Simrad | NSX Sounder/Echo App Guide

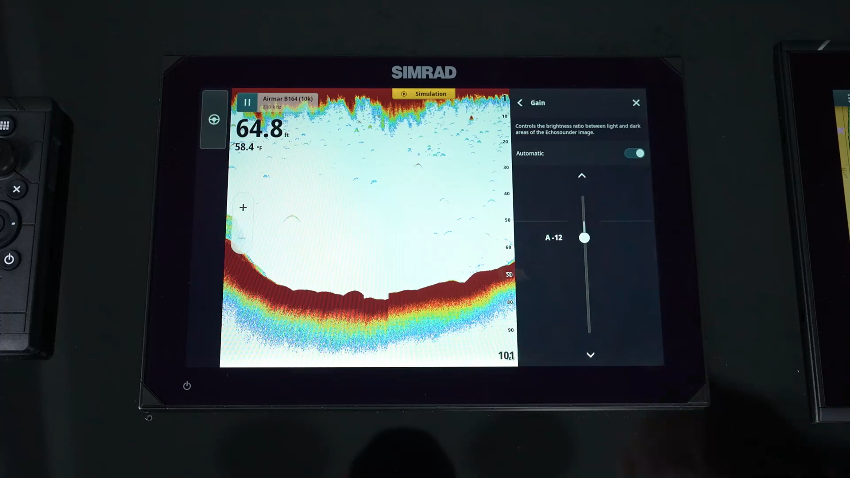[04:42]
On screen: depth 64.8 ft, water 58.4°F
So that's auto minus 12. But you can change that. All right.
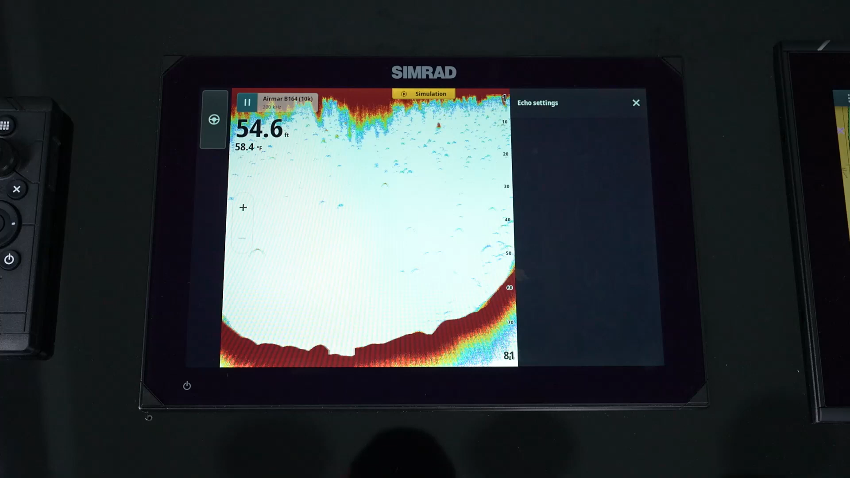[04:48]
On screen: depth 54.6 ft, water 58.4°F
You've got your color line.
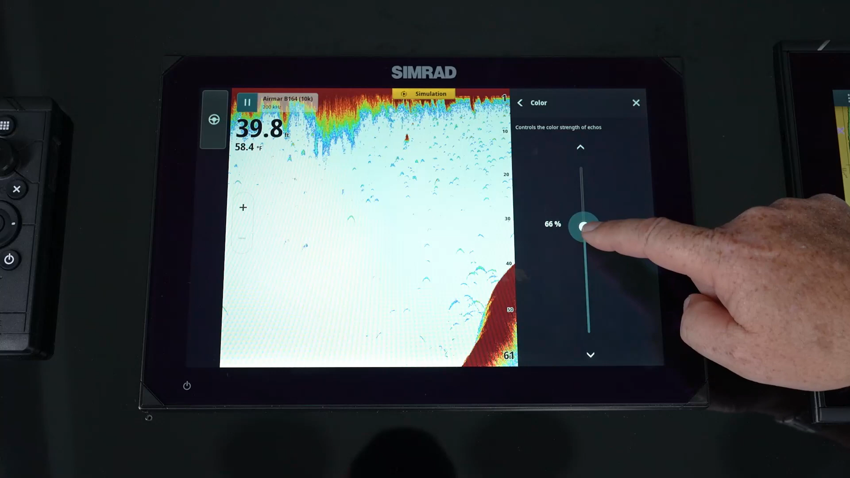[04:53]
On screen: water 58.4°F
So color is, you know, how do we want hard targets to look like? I can make all or small targets look like they're very hard or I can go and kind of filter that down. Where some of the higher end users will use this is when they're doing things like tile fishing or looking for a mucky bottom versus a hard bottom. You'll go over a hard bottom surface. You're going to adjust that to where it's going to show up as that hard bottom.
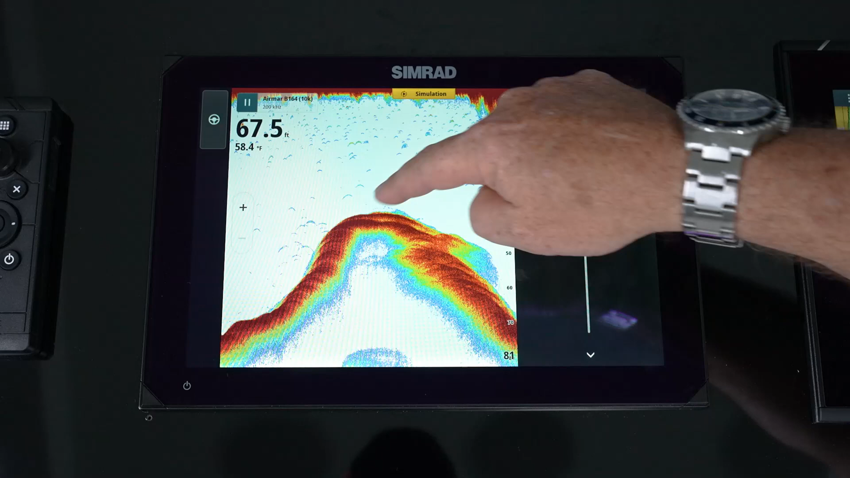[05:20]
On screen: depth 67.5 ft, water 58.4°F
And then as we go over a sandy or a mucky bottom, you'll notice the color changes from dark red to a lighter red. Now you can do this. You just got to make sure that you know the difference when you're setting this up of what that hard bottom is so we can tell the difference. But color allows you to adjust how you want those hard target returns, what color you want them to come back as. Scroll speed. So we can increase our scroll speed. So usually when we're in shallow to medium water, leaving it at normal speed is fine.
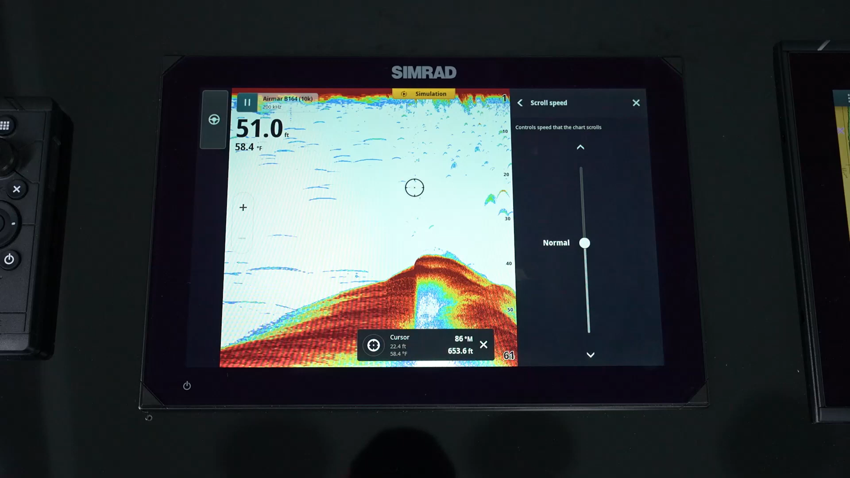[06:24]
On screen: depth 51.0 ft, water 58.4°F
It's a lot harder to see something down at 12, 1500 feet that's just a dot. So by stretching it out, we get a nice long target. Makes it easier to find those targets when you're doing that deep dropping or bottom fishing, sword fishing, stuff like that. It just makes it easier to find a single target in deeper water versus an area where shallow to mid where you got these nice arches. It's easy to see. So that's where scroll speed comes in handy. Ping speed. Again, ping speed is how much sounds going into the water. When would we turn this down? If we start seeing a lot of false returns, we're getting kind of a mirrored image before the bottom.
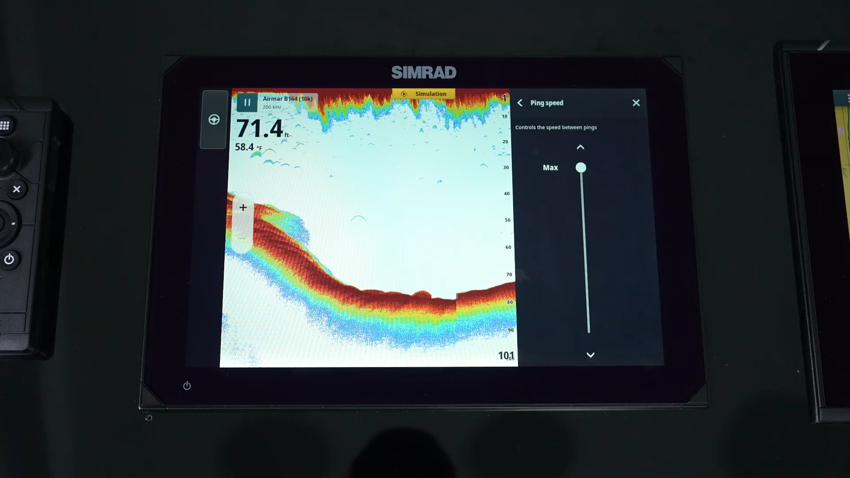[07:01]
On screen: depth 71.4 ft, water 58.4°F
We're getting some bouncing. We're going through and maybe we're doing our cast nets. We won't don't want as much sound in the water. When we're trying to throw that cast net to spook the bait, we can reduce that ping speed. So we're not sending out those pulses as fast.
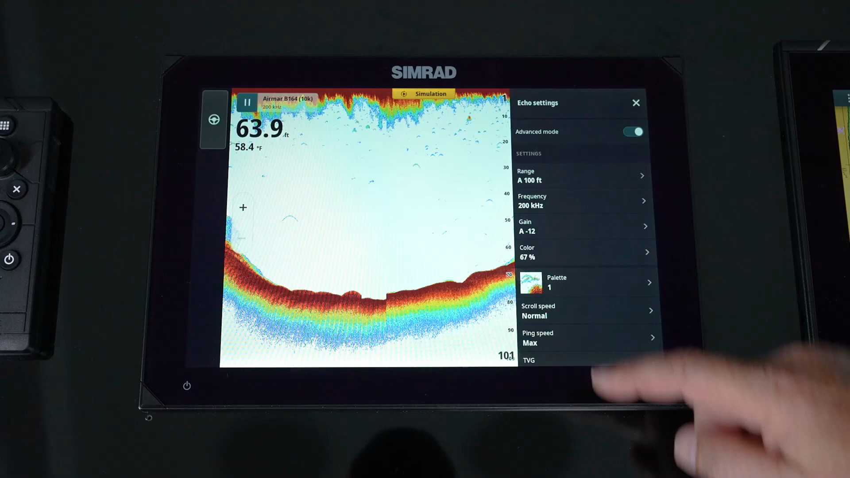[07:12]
On screen: depth 63.9 ft, water 58.4°F
TVG. So what TVG is time varied gain.
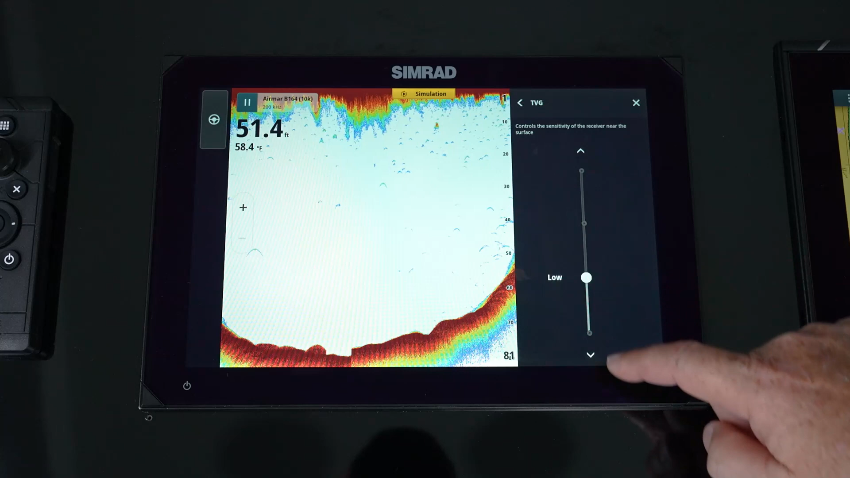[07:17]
On screen: depth 51.4 ft
And what that is, is that is a filter for the top 20% of the water. So where do we use this?